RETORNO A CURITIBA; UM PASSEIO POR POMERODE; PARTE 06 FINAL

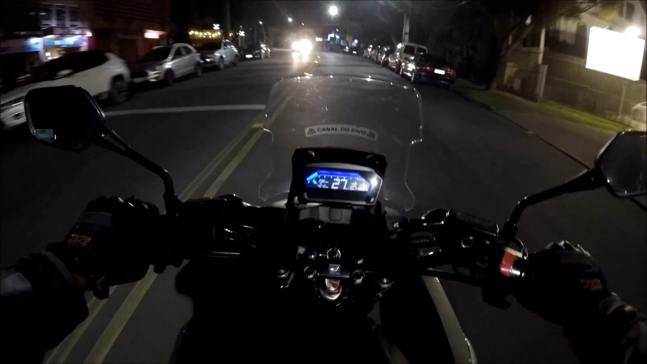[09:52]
Né, a moto aí fez 28.6 Mas vocês sabem que ela sempre marca aí Um pouquinho a mais Então pode pôr 29, uns pouquinho de média Né, agora que subimos a serra aí Foram gastos 16 litros, ponto 2, né? Foi mais uns 200 ml pra chegar em casa E é isso, gente